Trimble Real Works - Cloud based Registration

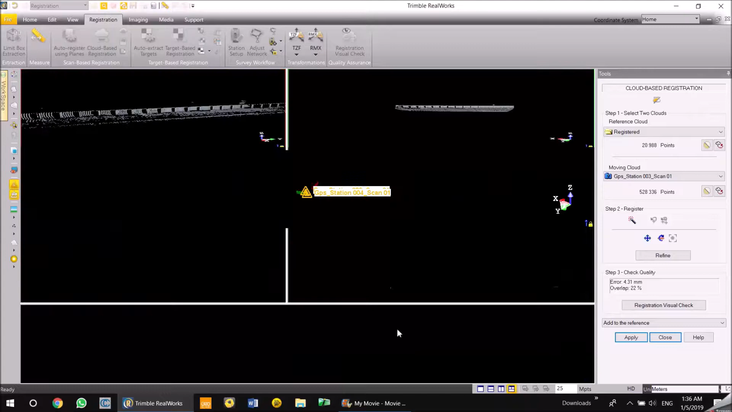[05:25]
or a very little common area you can use this segmentation tool one of the
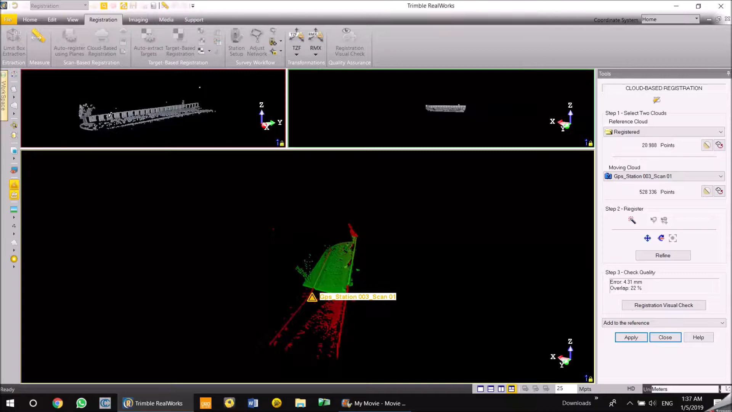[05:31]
advantages of the segmentation tool is when you cut an object or you just cut a part of the point cloud the intensity of the display and the density of the point cloud is
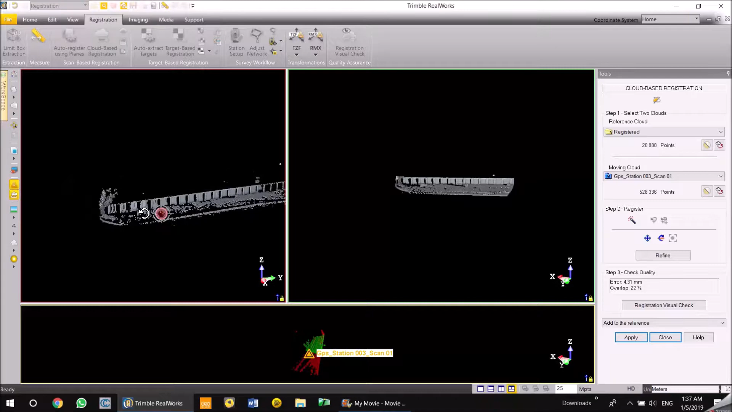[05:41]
increased so you you have uh options to view more features on the point cloud than if it is like fully loaded so now
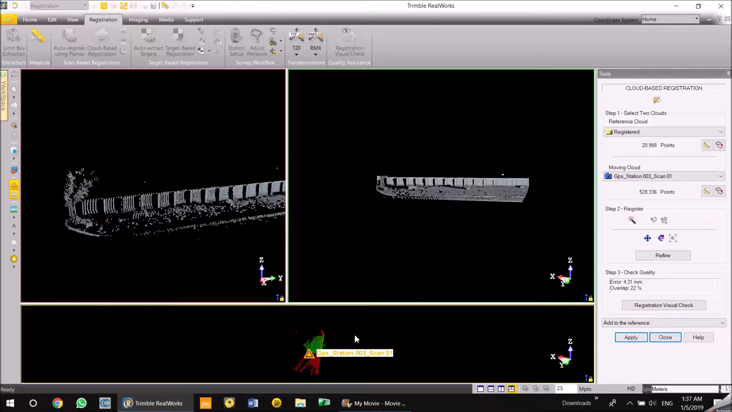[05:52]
i'll just computer the registration i'm going to check how my registration looks uh it
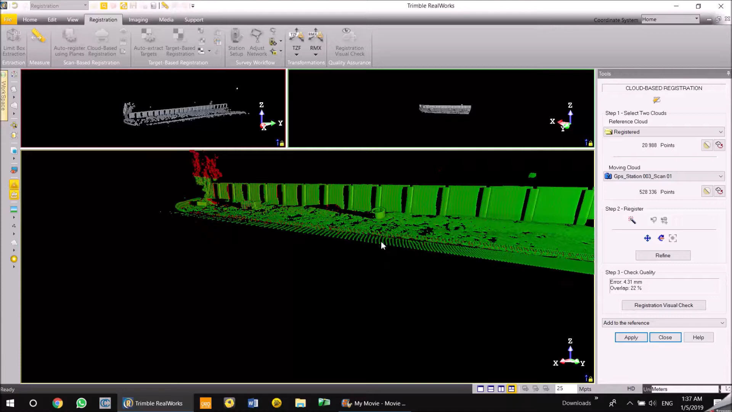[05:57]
looks okay to me and i also like try to use the registration tool to check
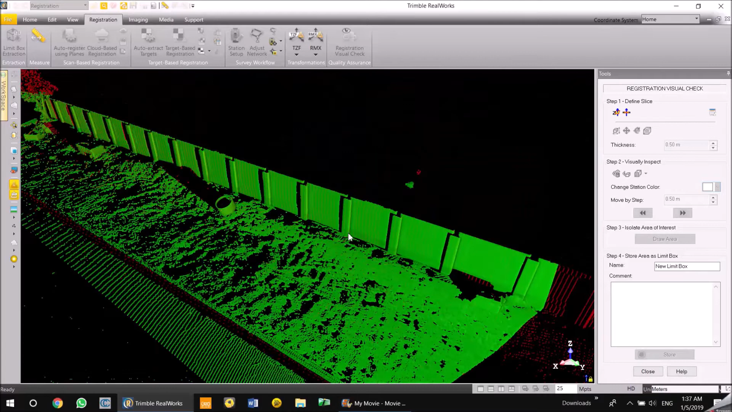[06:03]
it so i just go up there and see how the registration fit set is it looks good
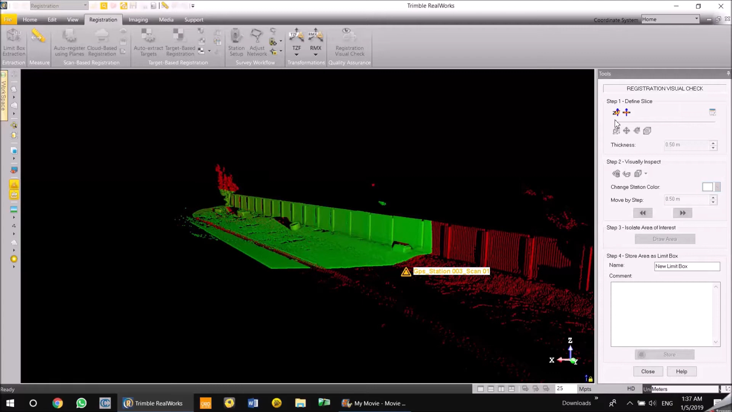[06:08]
for me somehow i make the slides and just check how it is it looks
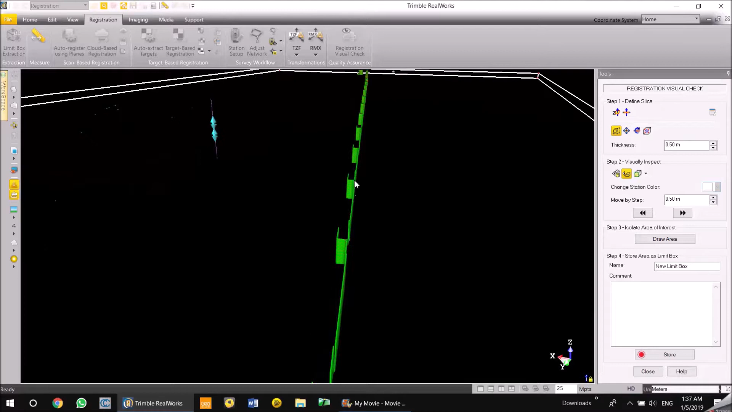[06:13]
perfect both the light both the clouds are aligned to each other you can see the red and greens going on
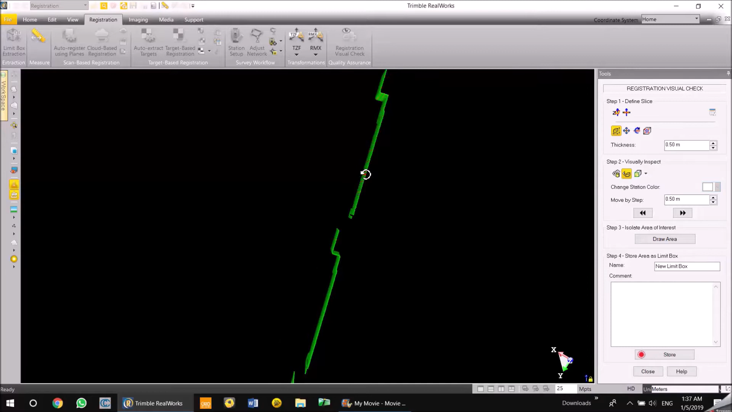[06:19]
very very much on the same side so i said to just close this and just to just keep refine and see more uh registration